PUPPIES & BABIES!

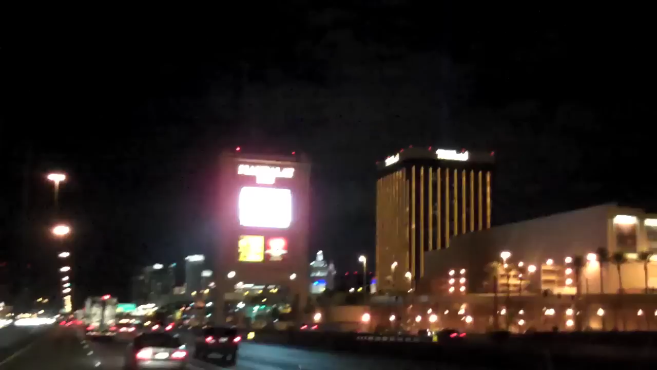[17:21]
Here we are, the bright lights of Las Vegas, Nevada. Welcome to Mandalay Bay and Lost Wages, where you can come and gamble your life away for a few hours of pleasure and excitement.
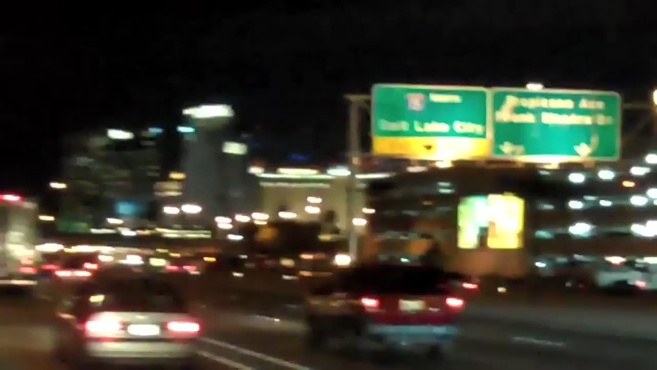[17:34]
We're just wondering how much the MGM Grand spends every year to shoot a light into the air.